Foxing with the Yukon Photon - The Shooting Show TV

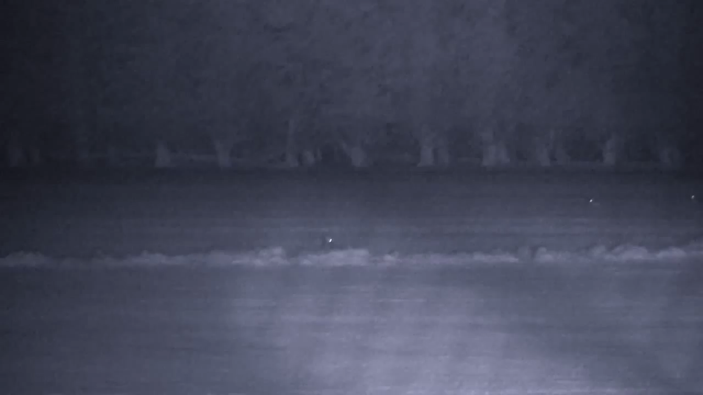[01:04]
So we ran out on the old airfield,
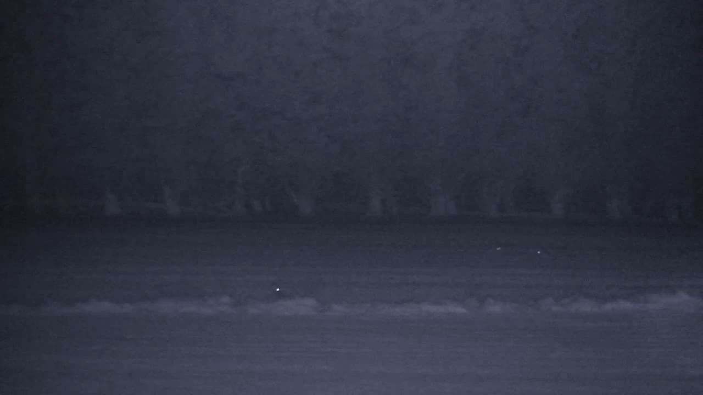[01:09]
and saw a set of eyes,
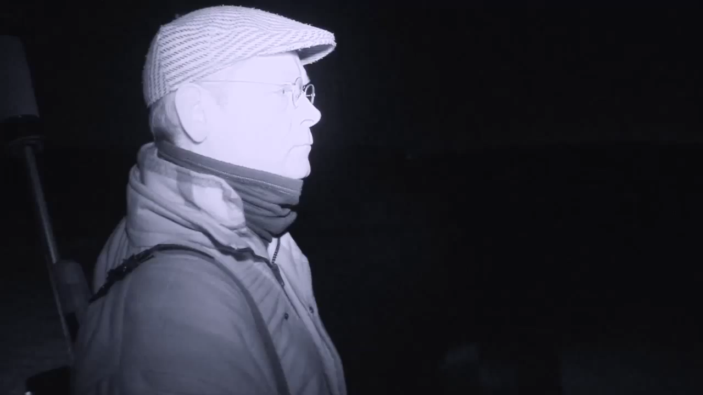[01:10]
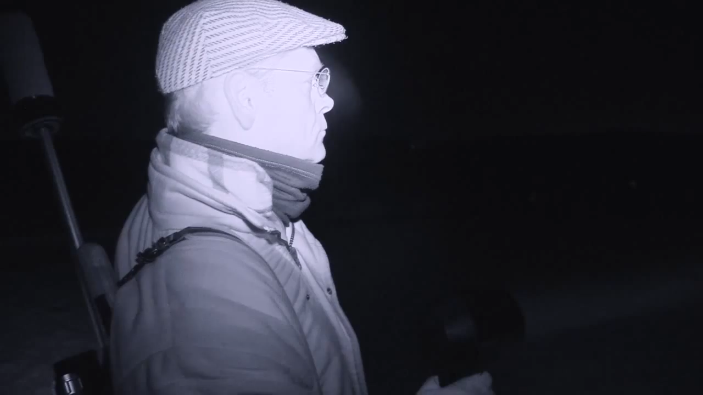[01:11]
hiding under a bush, or a spinny.
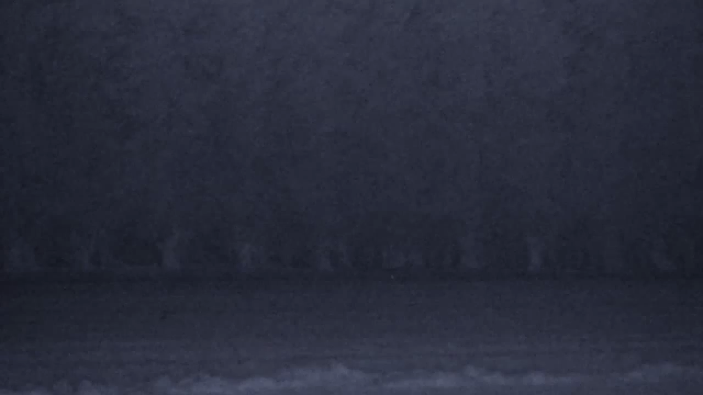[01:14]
We tried to call it, but... Well, the camera probably has a better, better view, but I was watching through this new little night vision, and I saw the eyes move.
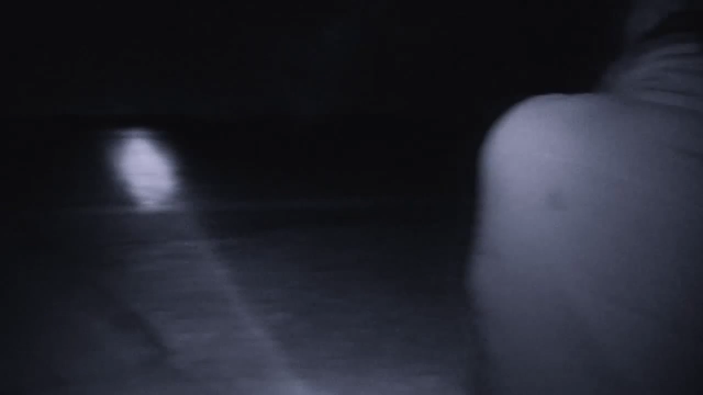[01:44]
It may have come out of the tree line very slightly,
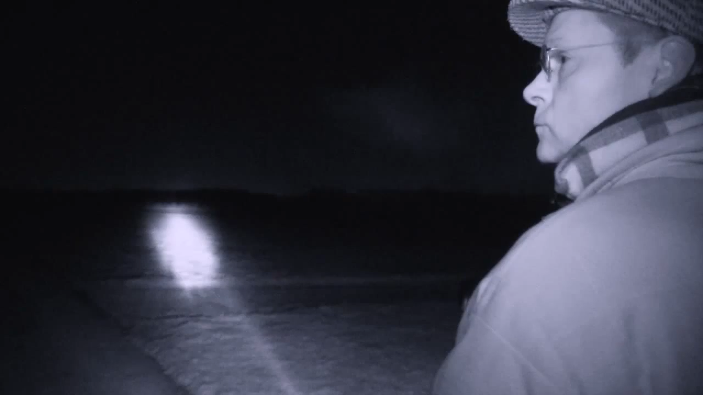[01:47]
but thereafter it disappeared.
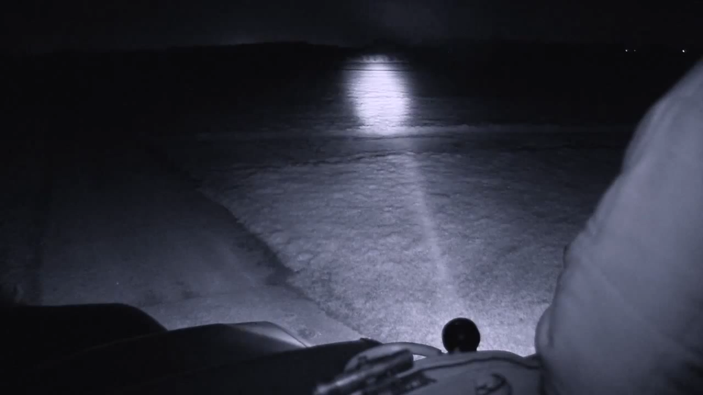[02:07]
Probably as you think, well it's definitely a fox because it reacted, but it could easily be a deer with a youngster, and a muntjac coming out to try and slay you for interfering with its youngster.
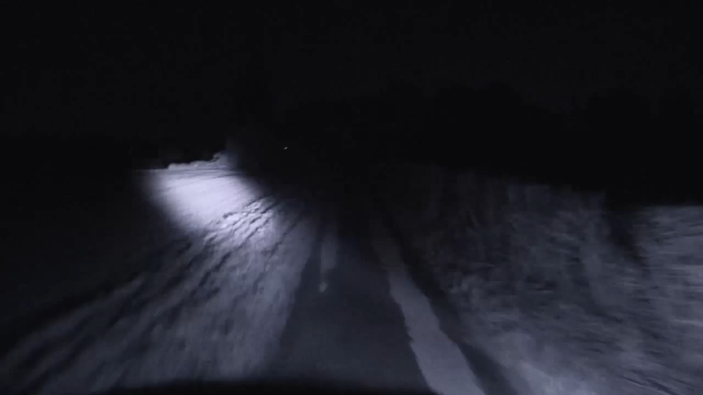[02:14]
We swung down the other way, didn't we? We went round the back, saw absolutely nothing, that half, we must have covered two, three hundred acres, and then swung round back through the village, and you spotted something right next door to a little bungalow.
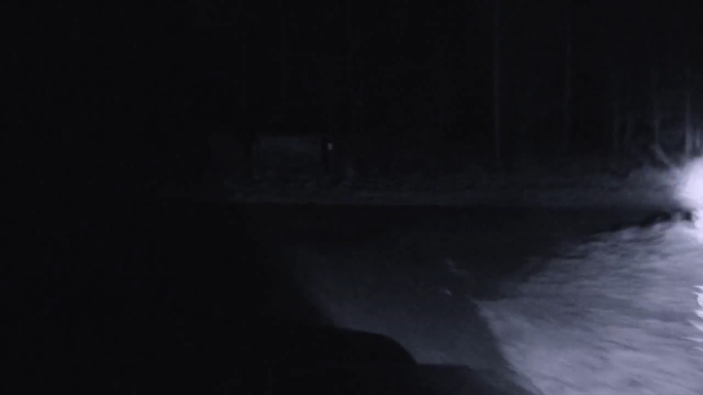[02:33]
Yes. A fox. Quite close to the right. We pulled back the other side, and we'd hardly, in fact, got the lights off. So I couldn't see anything, pulled to a halt, and before I'd hardly stopped, there was a bang.
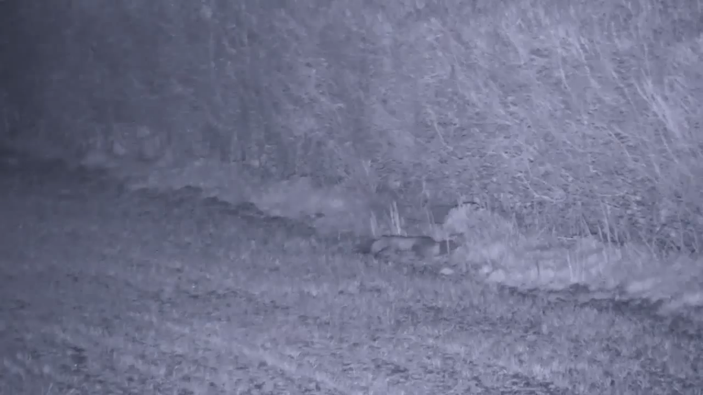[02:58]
There was clearly a fox in that night vision.
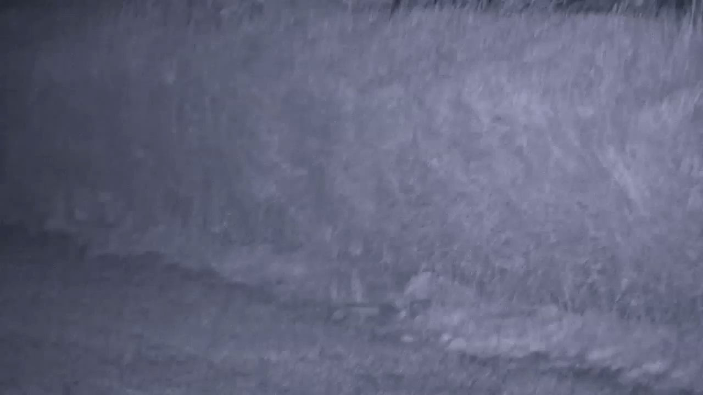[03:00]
You went and picked up?
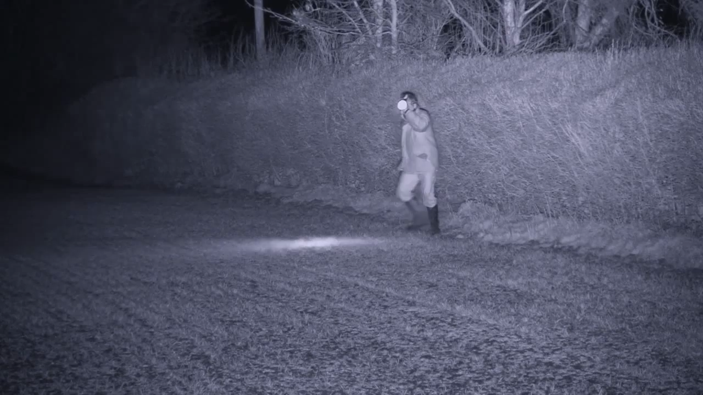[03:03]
Yes, I squelched my way towards it, picked it up and brought this vixen back. It was in a spot where they've got ducks, chickens, all sorts of livestock there.
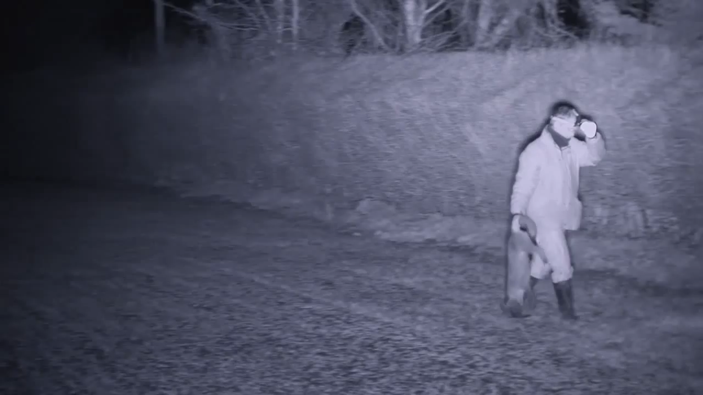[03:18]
A pretty good idea, it's lining something up or peering through the hedge.
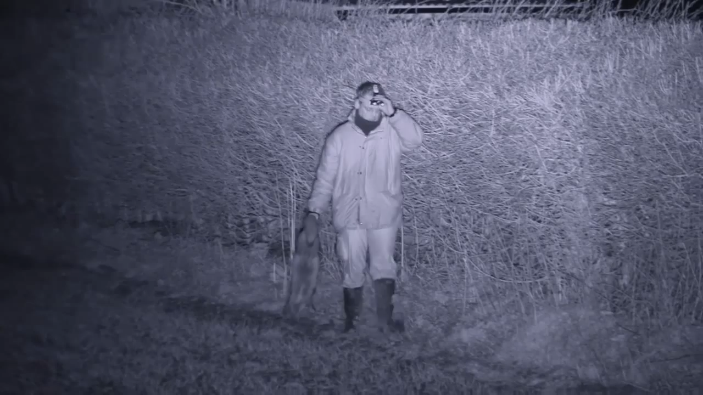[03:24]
And it was an old vixen, I think. And it wasn't too uncomfortable with us, although we didn't bathe it in light. It, you know, never saw a lamp, other than when we were going along the road.
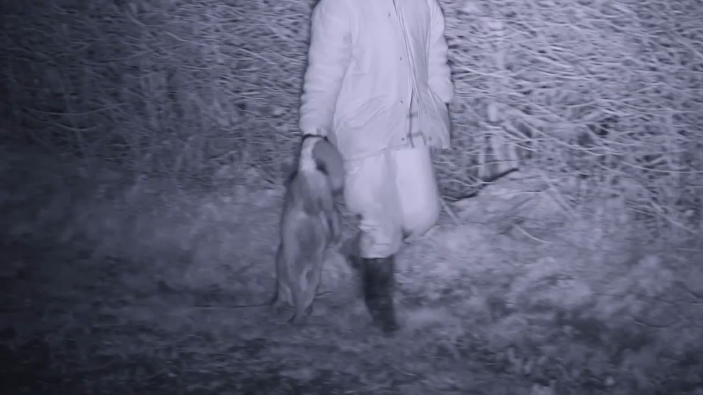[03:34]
It could have been car lights, but... That was one fairly swiftly in the bag. And then, this one, we were only about 400 yards down the road, wasn't it, went round the corner.
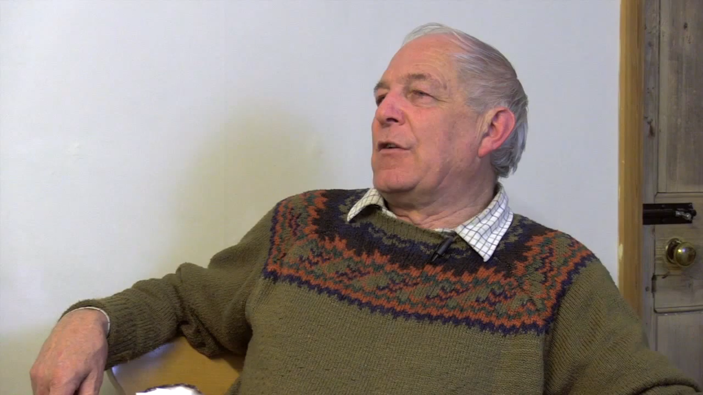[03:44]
And there was a fox, well, fox, you identified two deer across the other side, feeding on the...
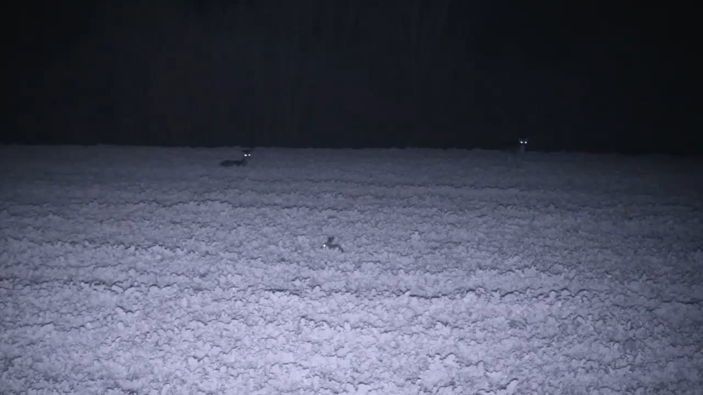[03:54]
Yeah, I could see them clearly out in that ditch line. Just on the edge of the buildings, there was a little glint by a bush, just one.
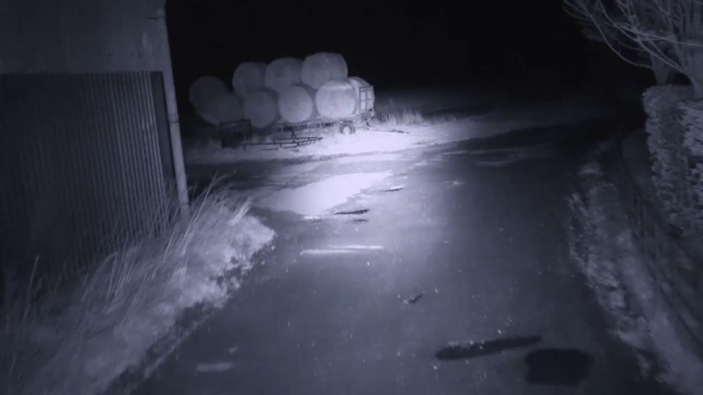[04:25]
But the boys are about to get a surprise.
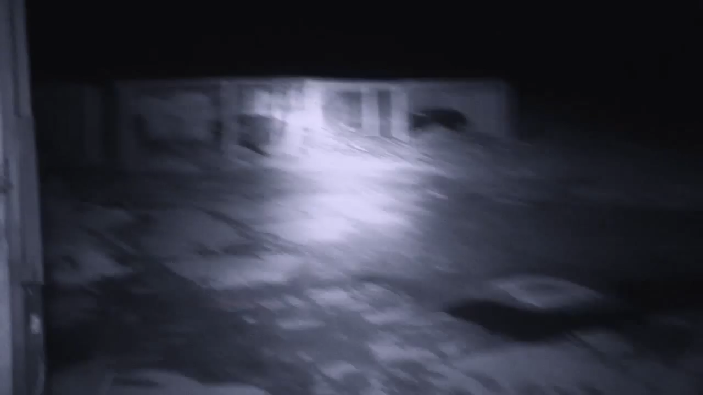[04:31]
You could see, well, I couldn't see anything.
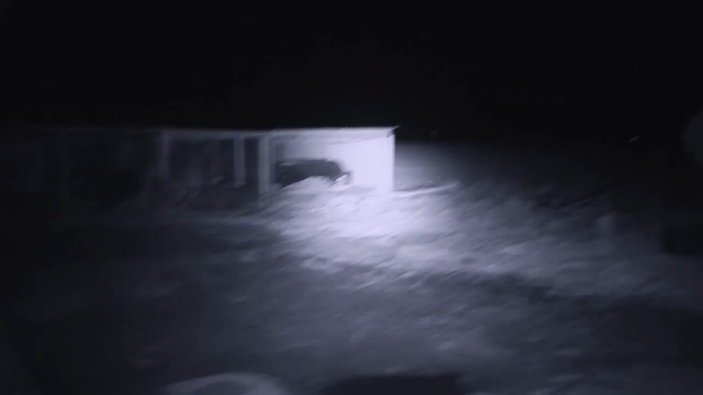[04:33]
All I saw was your reaction and the light flick up and go out.
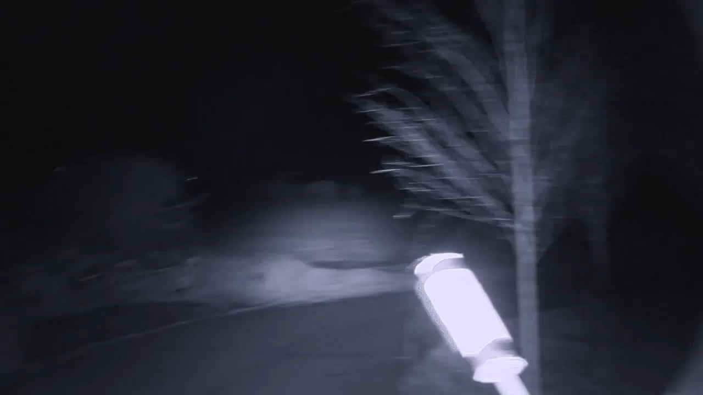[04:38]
And immediately I knew that you'd seen something, pulled to a halt.
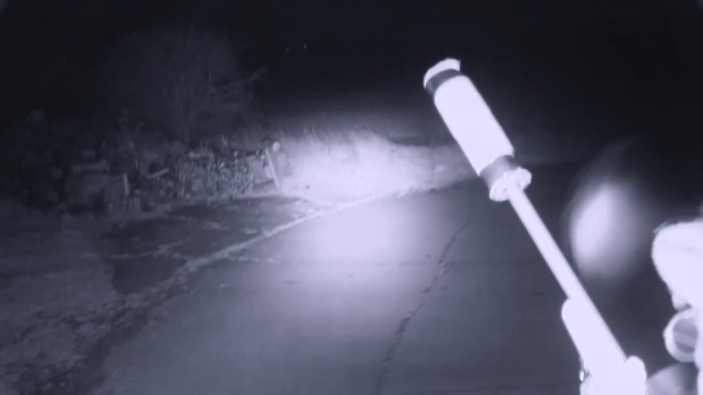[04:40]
Straight on it with the night vision.
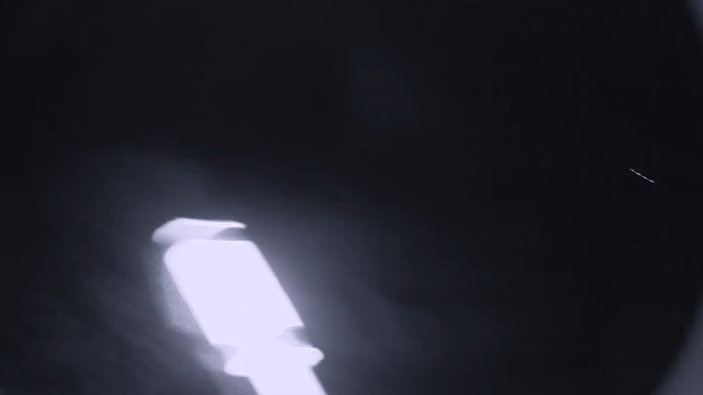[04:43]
It looked like it was about to cross a ditch and away. Stood there long enough to get a completely clear outline.